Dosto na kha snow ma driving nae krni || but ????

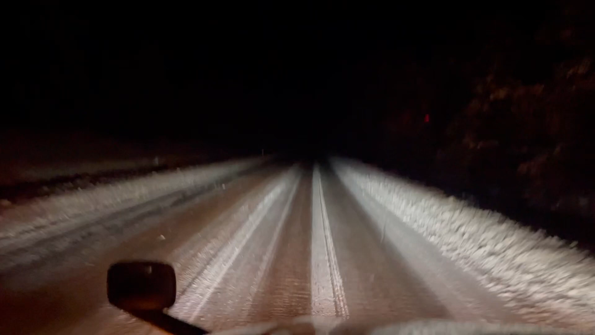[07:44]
پھر جیسا کہ آپ کو نظر آ رہے ہیں یہ ساری روڑ بلیک آئس بنی ہوئی ہے یہ یہ سپیڈ اس وقت ہے جی ٹوئنٹی ٹری مائل پار آور تو آٹھویں گیر میں جا رہے ہیں یہ پوری بلیک آئس ہے اس کے اوپر تھوڑی سی بریک لگاتے ہیں تو ٹرک سلپ کر جاتے ہیں تو ابھی تو یہ سنو شروع ہی ہے ابھی روڑ تھوڑی سی ساف ہی آگے جاگے روڑ بلکل نظر نہیں آرہی ابھی ہمیں دوست نے بتایا فون کر کے